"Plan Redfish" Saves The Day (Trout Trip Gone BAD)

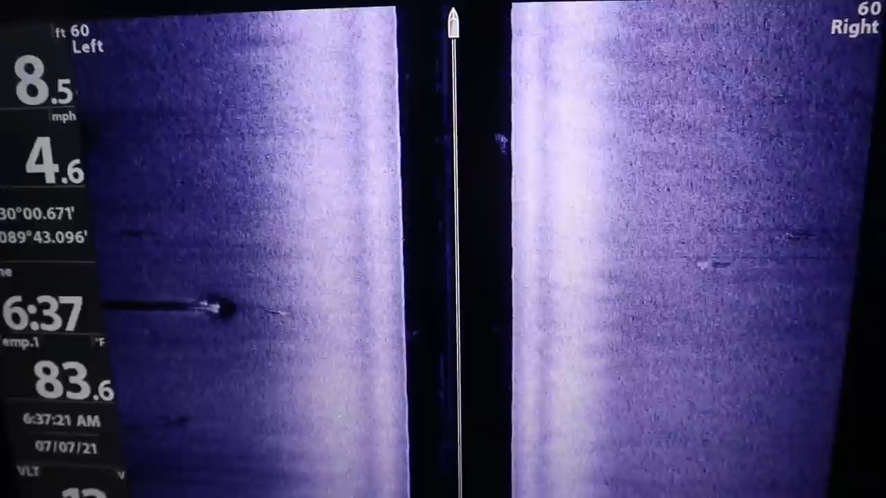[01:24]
On screen: water 83.6°F, speed 8.5 mph
so far what i'm seeing like you see how it's all smooth you don't really
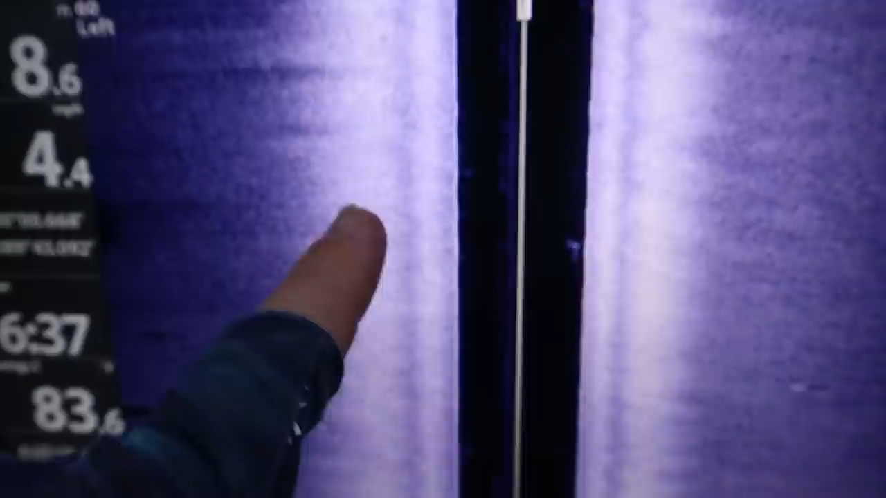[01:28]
see too many shadows or anything that's like not good i don't like that let's see then
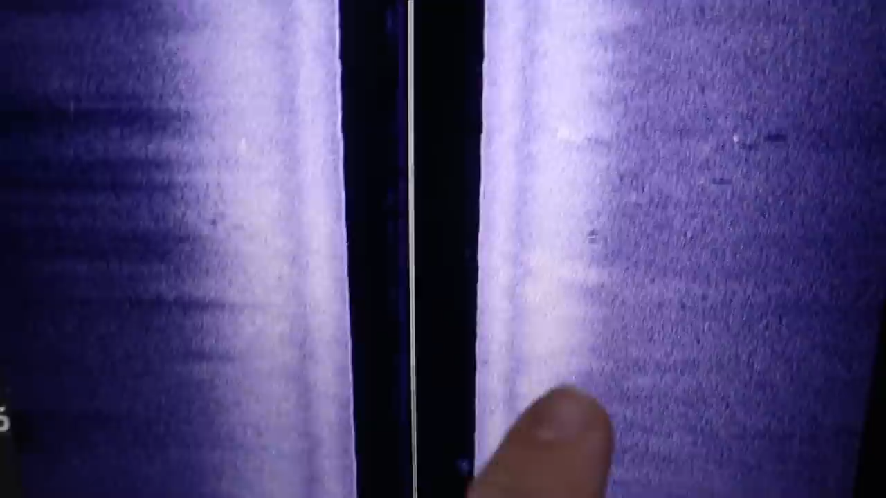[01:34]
like there's some shadows so that's good but still not quite what i'm looking for all right we're bouncing